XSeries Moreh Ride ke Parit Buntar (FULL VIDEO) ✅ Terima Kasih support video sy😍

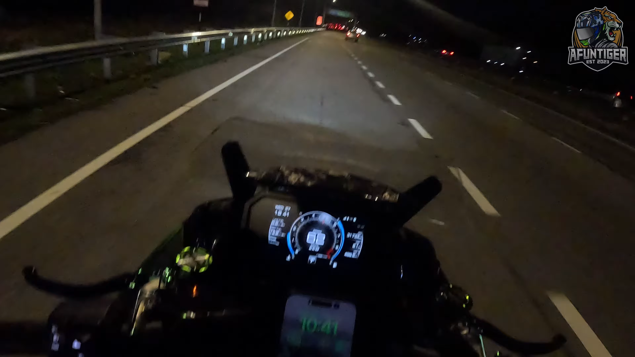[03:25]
Yang sampai Awi Point ramai, ada 2-3 orang lah. Sebenarnya Nizam, Dimona pun dah sampai dah kat situ. Saya tak sure lagi siapa lagi sampai. Termasuk saya lah. So kali ni Awi Point tak jauh. Awi Point depan selepas tu je. Tak jauh. Awi Point tak jauh, dekat tu, dekat tepi tu.
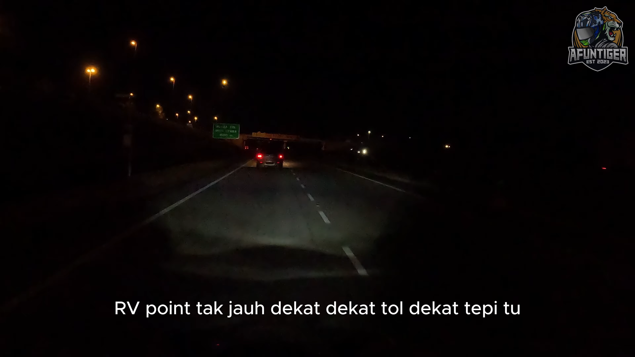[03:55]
Sebab kalau pergi dekat Vista Point yang biasa kita berkumpul tu, gelap sangat.
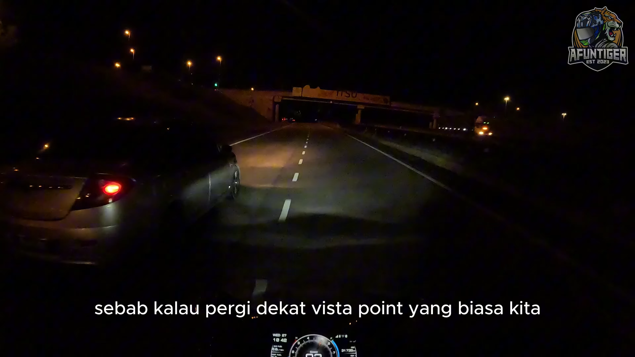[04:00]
Kat situ tak ada lampu. So kita akan berkumpul tepi tol Jerapang. Dia ada sikit ruang lah. Tapi macam saya ni daripada sini, saya kena U-turn lah. Sebab dia tempat bucur. Ada tempat kosong bucur kan. Nanti korang tengok lah.
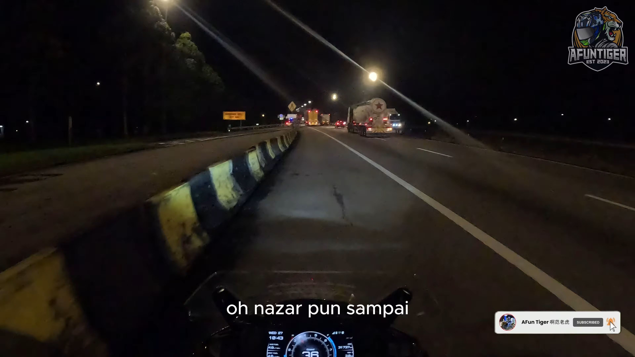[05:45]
Ni lah saya maksudkan, kita kena U-turn.
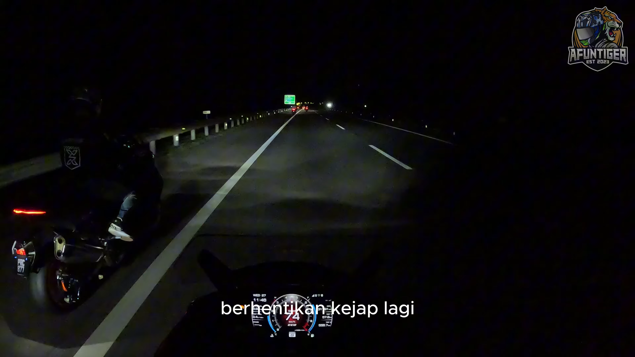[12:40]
Masuk kantian Taiping ni. Pan, lagi ni Pan. Belakang ada lori Pan. Okay. Pergi kantian Taiping ni jalan dulu. Siap, pergi siap.
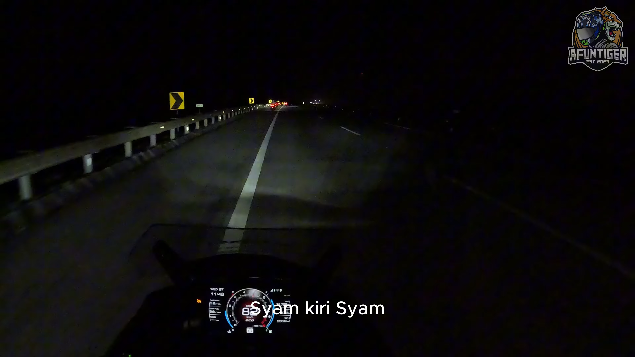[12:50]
Masuk kiri, masuk kiri. Bahaya juga pelan-pelan je ni. Kantian Taiping, kantian Taiping.
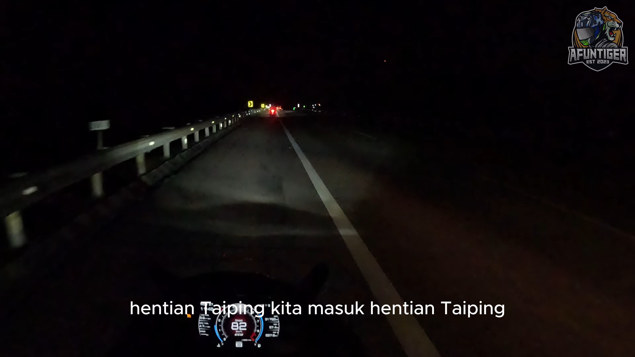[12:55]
Kita masuk kantian Taiping. Haa, tu kantian Taiping. Kantian Taiping. Okay. Aku dah copy je.